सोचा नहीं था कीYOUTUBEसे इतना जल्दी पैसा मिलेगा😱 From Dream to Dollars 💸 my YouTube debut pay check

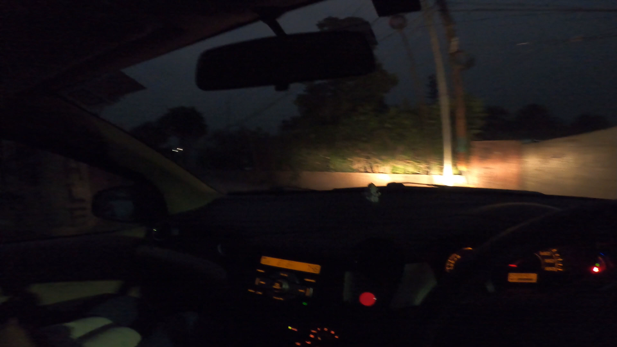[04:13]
पापा के लिए रोड एक्सप्लोर कर रहे हैं कि शॉर्टकट कहाँ से होएगा क्योंकि गलियाँ बहुत ज़्यादा है।
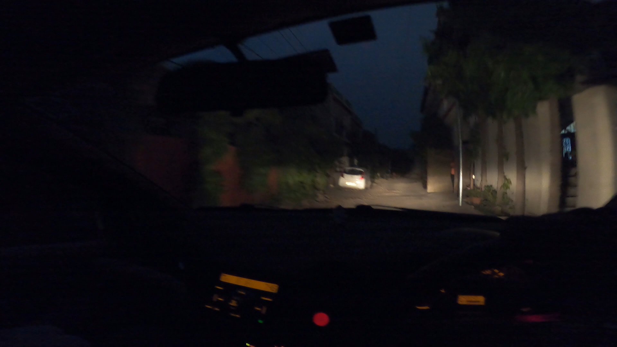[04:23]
तो ये है कि पापा रात को कभी भी ड्यूटी से आए तो शॉर्टकट तरीके से अपना गलियों से घुस के घर पे पहुँच जाएँ जल्दी से, क्योंकि बाहर वाला एरिया क्या है ना वहाँ से थोड़े से खड्डे वगैरह हैं और कीचड़ बहुत ज़्यादा है। भाई लाइव दिख रही है मुझे तो तगड़े वाली, देखो धूल ही धूल है भाई,
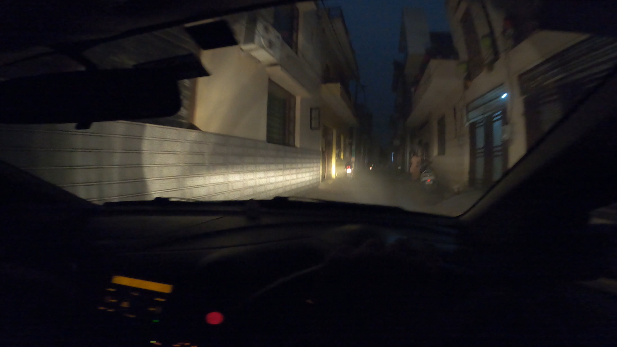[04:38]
ओ कुछ भी नहीं दिखाई दे रहा आगे कैमरे में दिख रहा होगा भाई इतनी ज़्यादा मिट्टी धूल।